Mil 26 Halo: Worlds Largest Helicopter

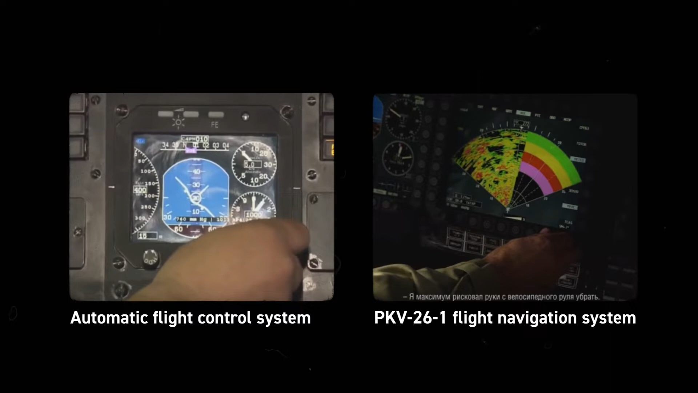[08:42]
an automatic flight control system, a Doppler map display, an automatic hover system, horizontal situation indicator and a global positioning system.